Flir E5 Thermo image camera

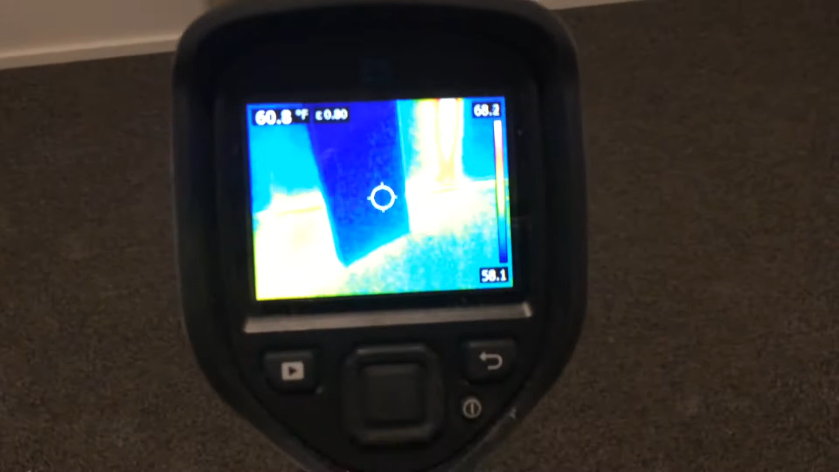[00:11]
On screen: spot 60.8°F
where I'm trying to locate a circ line and install a circuit setter.
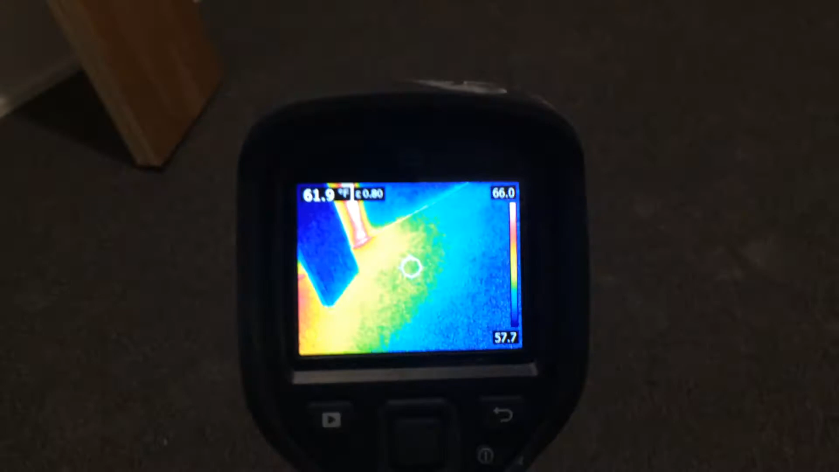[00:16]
On screen: spot 61.9°F
So what I've done is I've heated up my lines and you can see in the wall that's a layer of sheetrock in the wall.
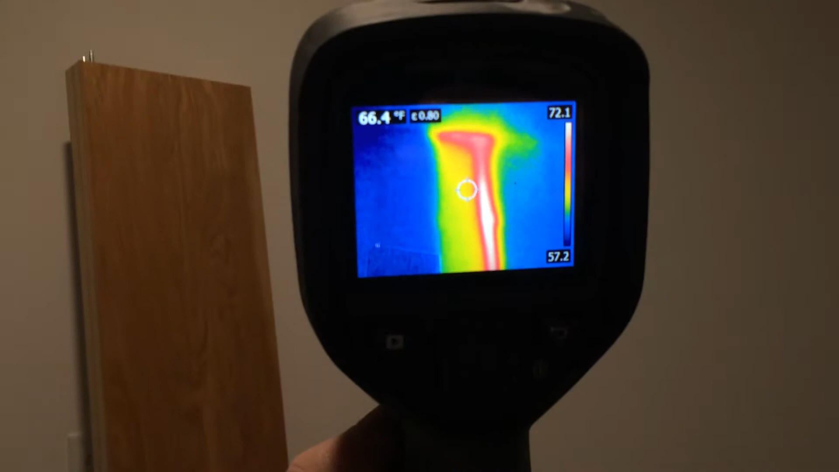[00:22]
On screen: spot 66.4°F
There's my main feed. It's really neat.
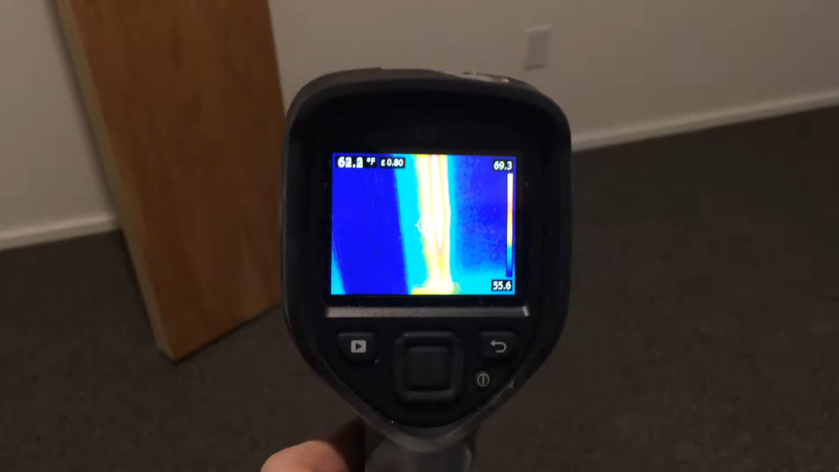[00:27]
Actually you can see my line through the gypcrete
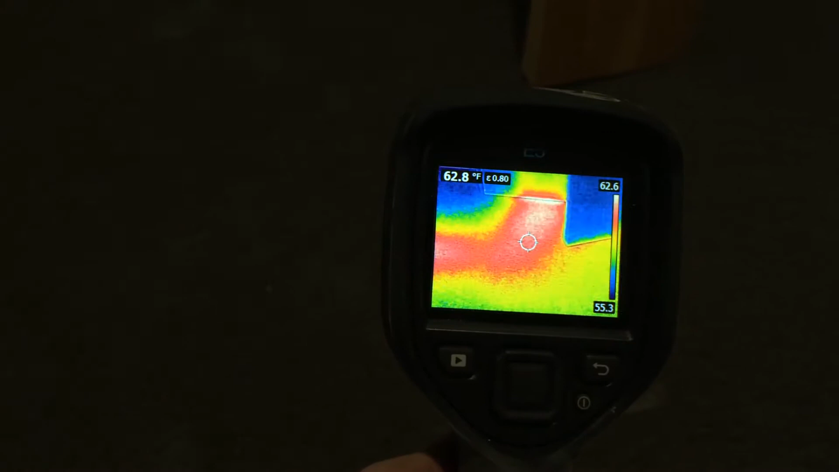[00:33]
On screen: spot 62.8°F
concrete floor all the way over and where it runs
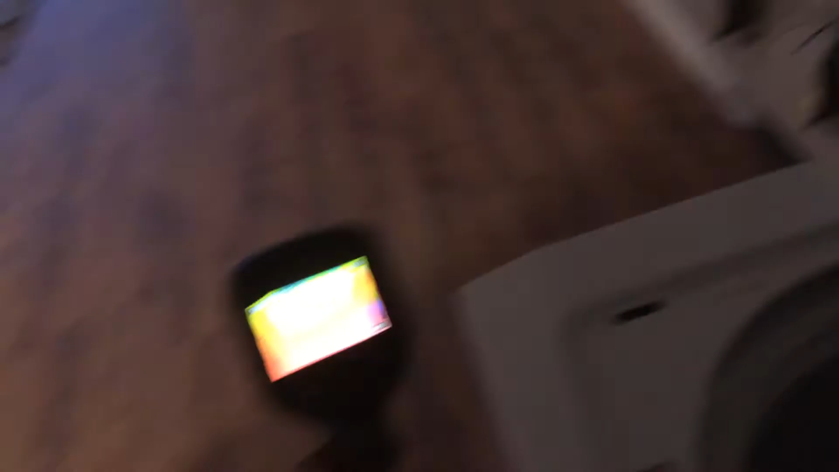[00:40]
its main going down to the next level.
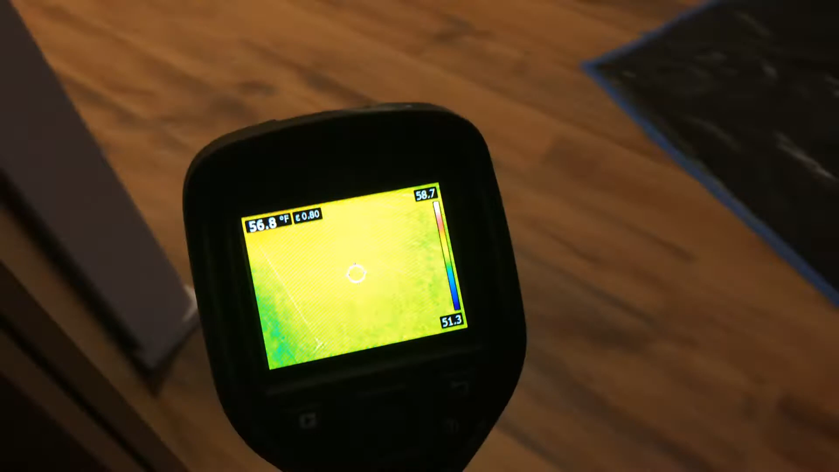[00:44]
On screen: spot 56.8°F
So it's actually going through the floor.
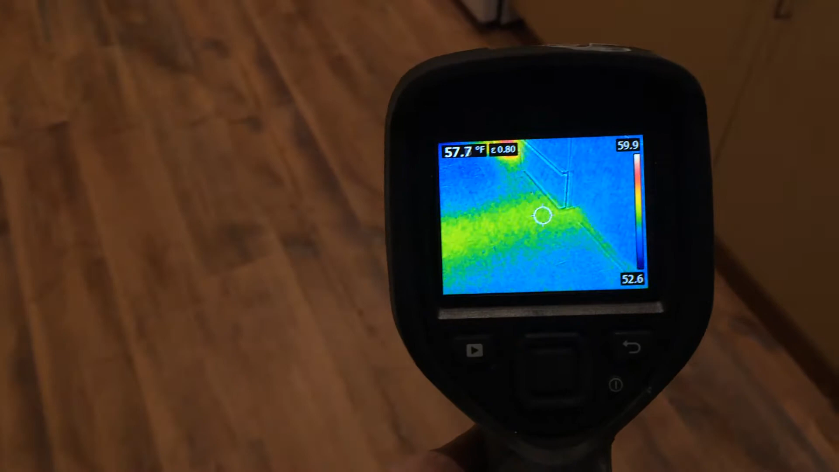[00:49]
On screen: spot 57.7°F
Now one of the things I did to help this was I actually
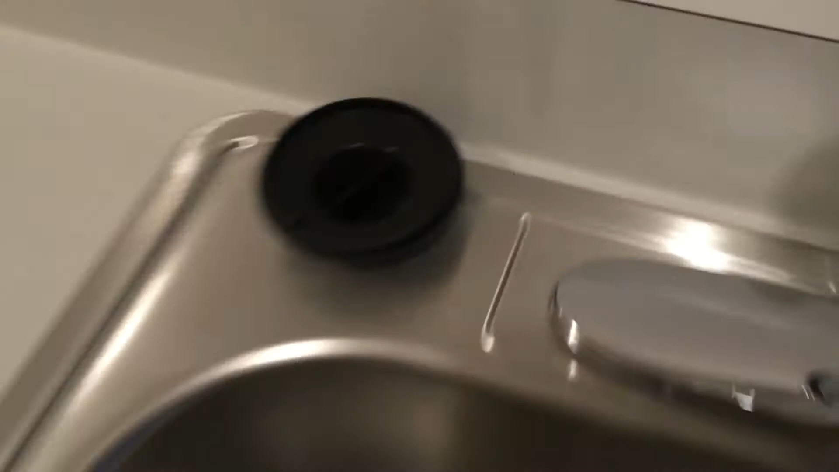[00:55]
turn my water heaters up to 165 degrees so that it's really hot coming out of the water heaters and I get the best read because obviously this thing searches the heat and that's done.
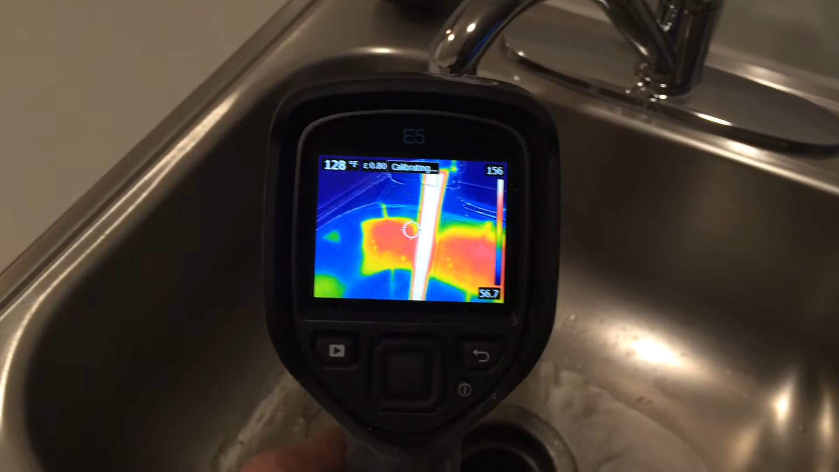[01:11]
On screen: spot 128°F
That's really helped and I was able to actually set the floors up to get it to 162.
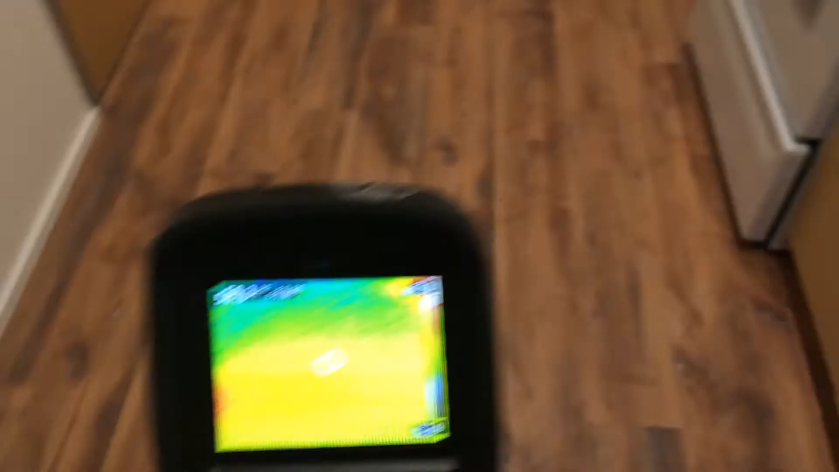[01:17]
So anyways, really neat tool.
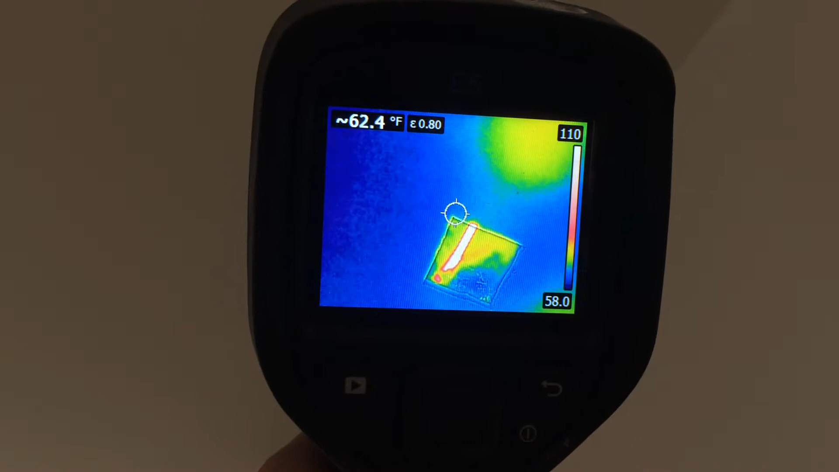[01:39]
On screen: spot 62.4°F
sometimes the water heater will heat up a stud so you can actually see my water line.
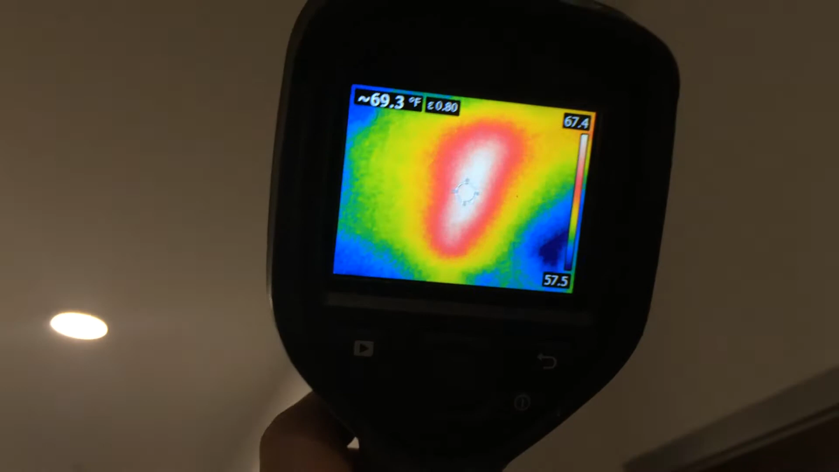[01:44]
On screen: spot 69.3°F
It runs on this hull, this circ line here.
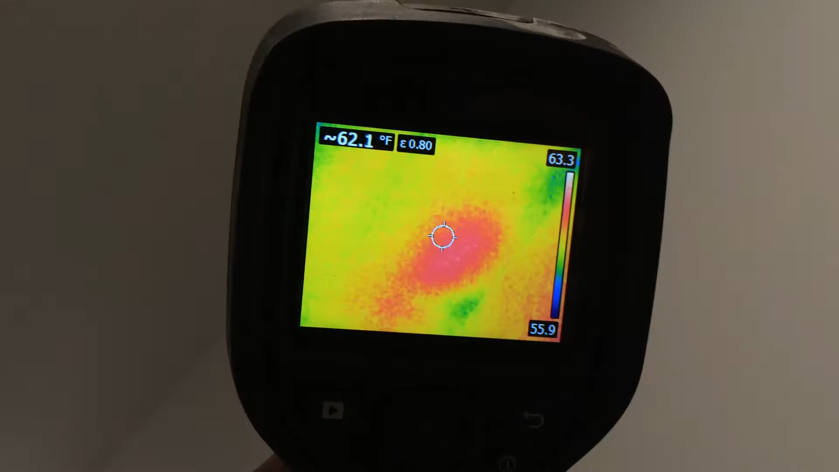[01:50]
On screen: spot 62.1°F
So that red is my circ line. And it continues this side so you can see it over here. You can see where I drilled that hole.
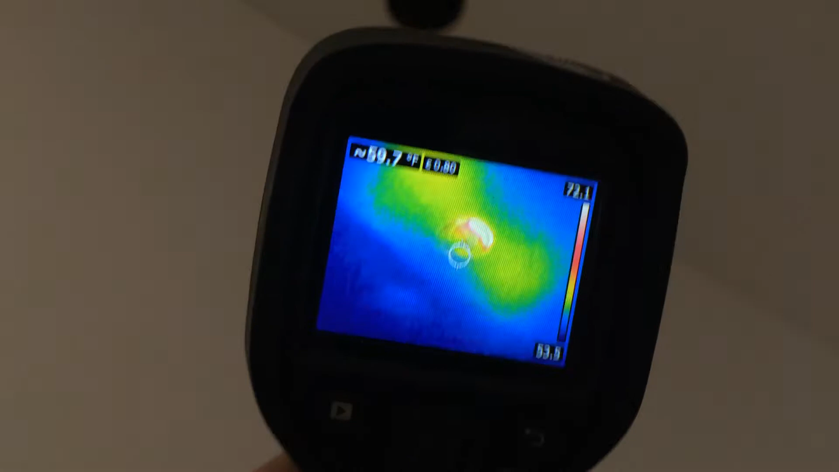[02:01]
On screen: spot 59.7°F
The lights will mess with it as you can see. It's been a good tool.
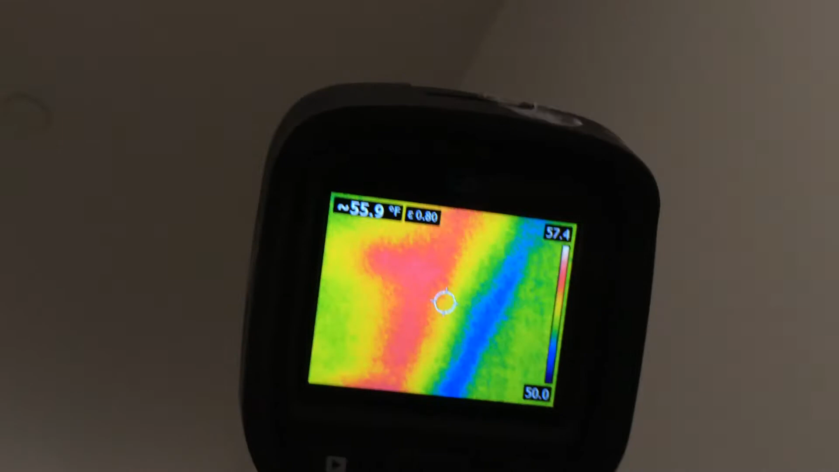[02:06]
On screen: spot 55.9°F
It's kind of rebooted a couple times and frozen a couple times.
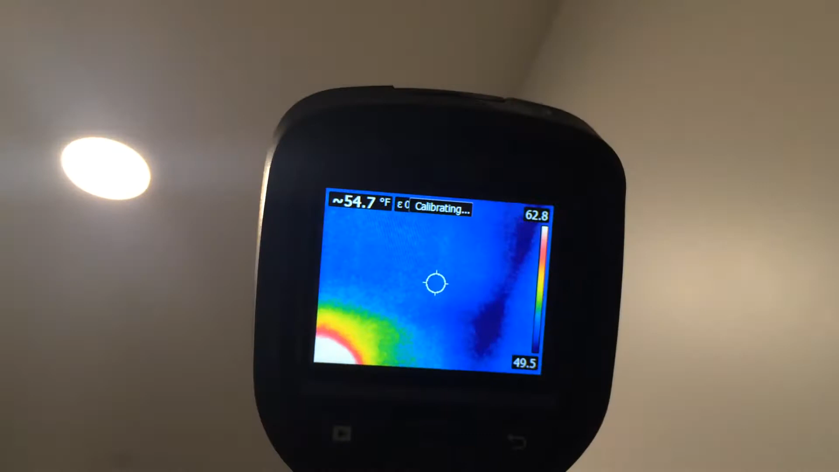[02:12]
On screen: spot 54.7°F
But it's done really well. But you can see it's just picking up that circ line.
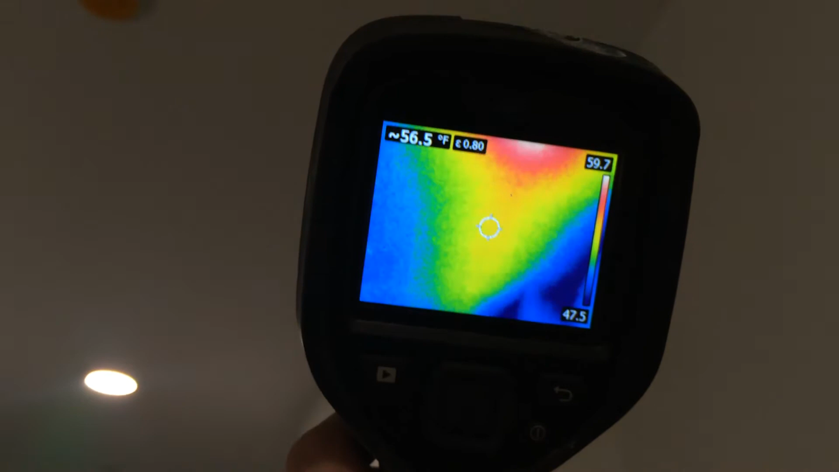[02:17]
On screen: spot 56.5°F, scale top 59.7°F, scale bottom 47.5°F
And this circ line is through two layers of sheet rock and behind insulation.
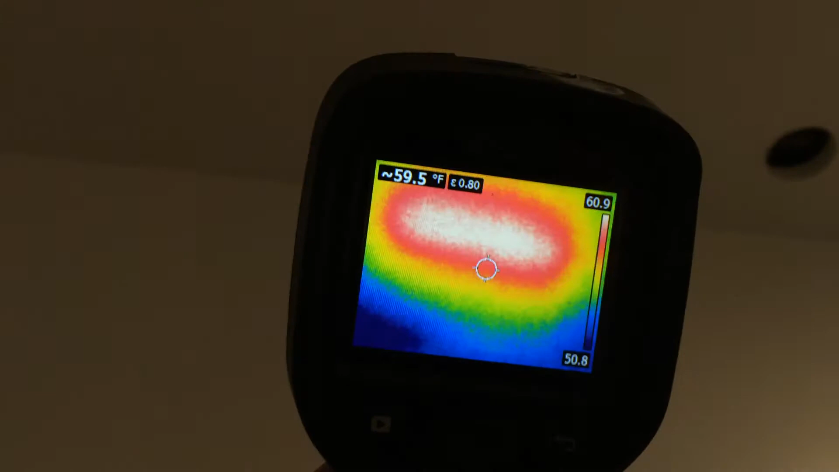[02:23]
On screen: spot 59.5°F
So it's about five to nine inches behind the ceiling.